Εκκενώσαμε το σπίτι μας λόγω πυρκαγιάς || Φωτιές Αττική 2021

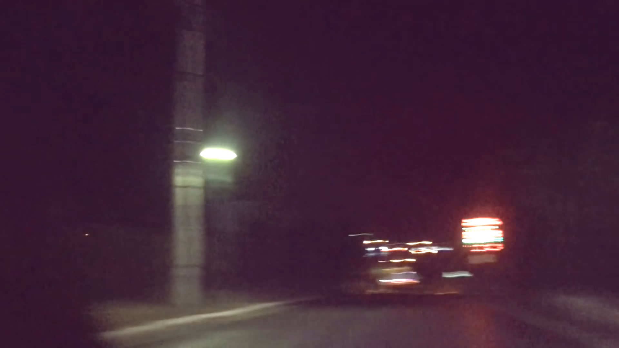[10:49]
Αλεξάνδρα είναι πίσω μου. Φεύγουμε με δύο αυτοκίνητα. Καλησπέρα, είμαι κάτοικος, είναι η γυναίκα μου πίσω, μπορούμε να πάμε... Δεν μπορώ να φύγω από την περιοχή.
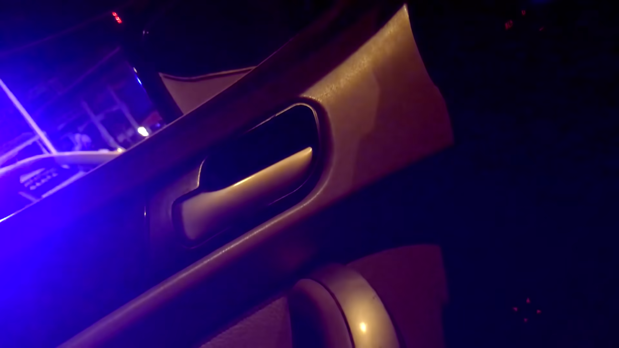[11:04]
Προς τα μπροστά. Ωραία, εμείς συνεχίζουμε προς... είναι κάπου... Εννοείται με το όχημα. Ναι.
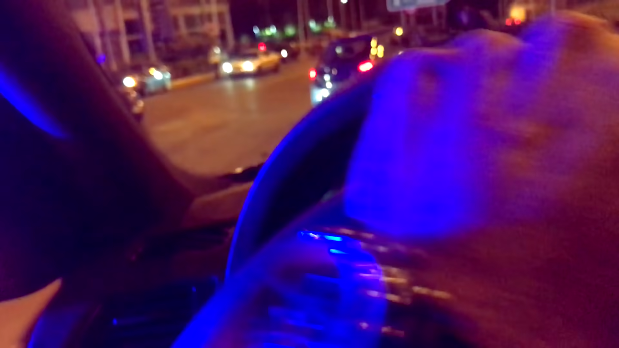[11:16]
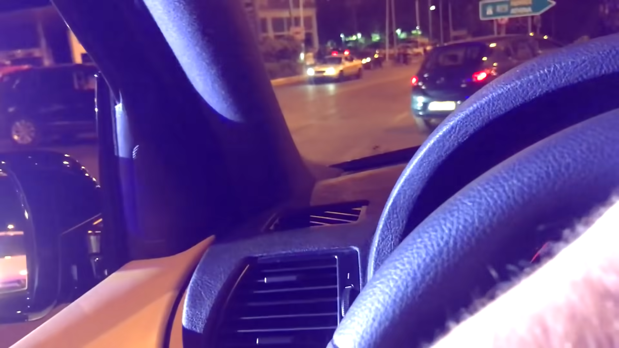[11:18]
Ενώ εθνική δεν βγαίνουμε εμείς τώρα, Λοιπόν, εδώ έχουν μπλόκο για κάποιο λόγο.
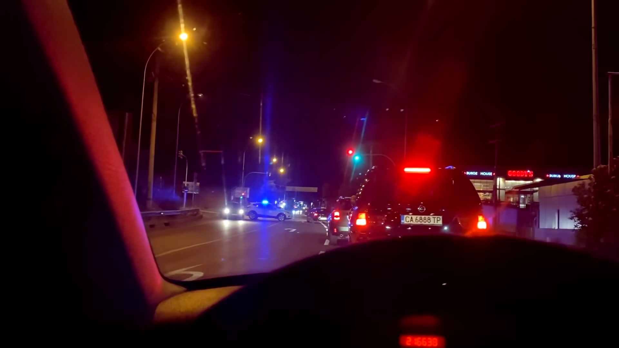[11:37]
Τώρα πάμε από Άγιο Στέφανο. Ακούτε τα γατάκια τα οποία έχουν φρικάρει.
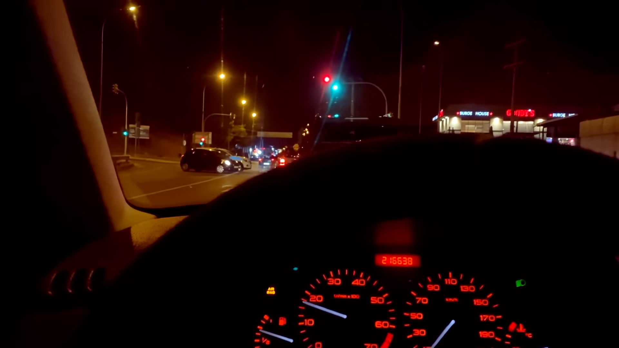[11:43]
Θα πάμε στη σχολή. Έχουν κλείσει όλοι οι δρόμοι. Τώρα μόνο από εδώ μπορούμε να φύγουμε.
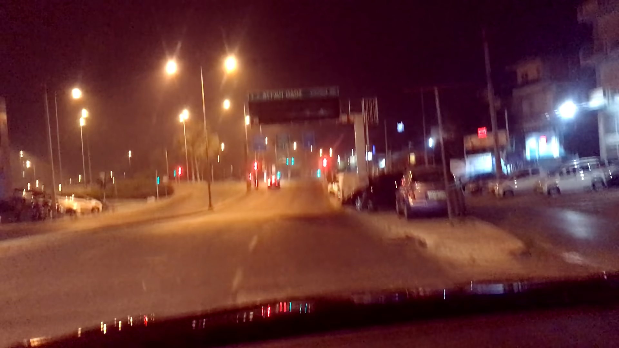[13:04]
Εντάξει, δεν ξέρω αν φαίνεται, αυτός είναι ο καπνός γύρω από το Ολυμπιακό στάδιο.
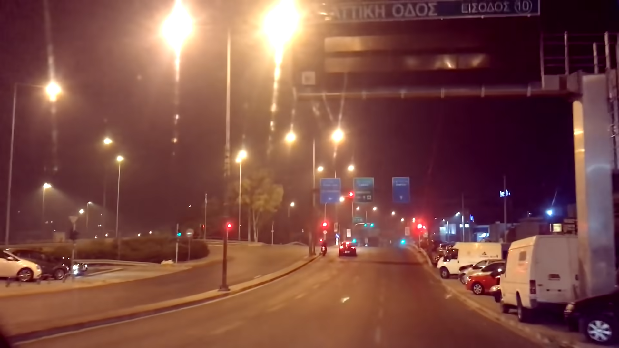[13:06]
Φύγαμε από καθαρό αέρα,
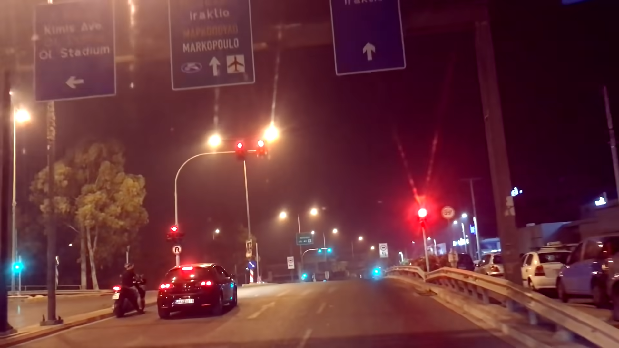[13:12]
αλλά από μία πλευρά κυγότανε όλο και φτάσαμε στο Ηράκλειο.